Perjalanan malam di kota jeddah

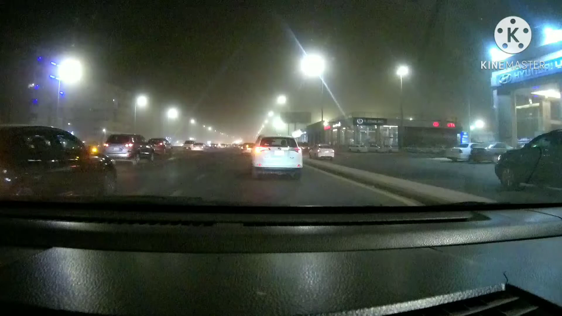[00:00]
Assalamualaikum warahmatullahi wabarakatuh. Sobatku semuanya, bertemu kembali di channel Asep Sundanes. Kali ini menunjukkan jam 19.52 ya, atau jam 8 malam kurang 8 menit. Situasinya berkabut dan sudah mulai ada terdengar petir. Terdengar gemuruh petir juga kilat ya.
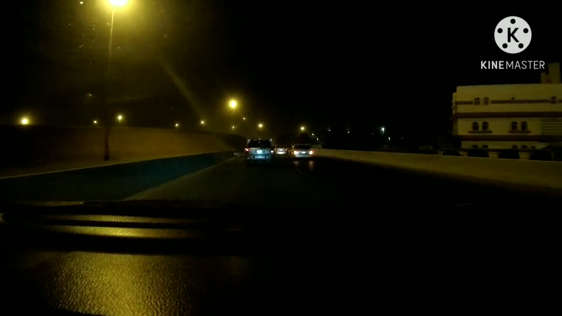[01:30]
Anginnya gede banget saat ini semuanya. Ini agak gelap ya. Wah macet. Ternyata di jalan yang ke arah Mekah macet sempat ke semuanya.
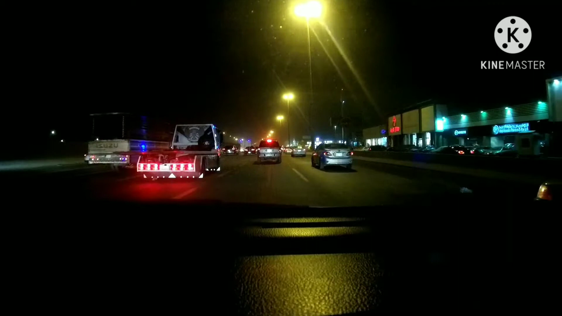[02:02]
Penuh ya. Macet total tidak, masih bisa merayap. Dan kendaraan pada menghidupkan lampu hazard ya. Lampu apa namanya tuh? Ya, lampu kedip itu.
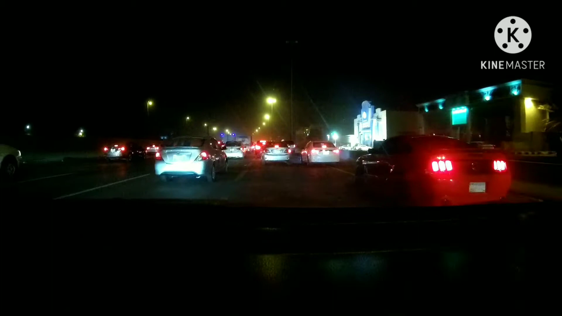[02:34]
Menandakan di depan ada apa gitu.
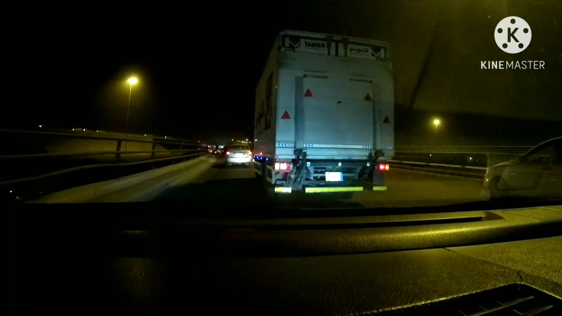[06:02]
Sok atau bangga ke kiri mah. Kita akan belok kanan nih, masuk lagi ke jalan Mekah ya, tapi yang jalan yang sebaliknya. Gelap banget. Tapi belum ada hujan ya, cuma baru debu aja yang naik karena angin gede nih di bawah.
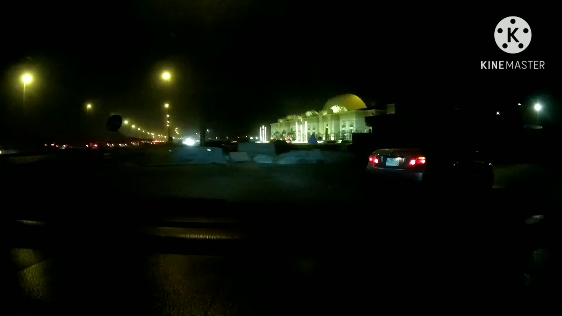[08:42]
Kalau petir makan suaranya suara petir gitu ya. Kalau kilat mah itu yang ngebulinya gitu. Sekarang kita akan belok kiri lagi ya. Ikutin mobil-mobil tuh, belok kiri.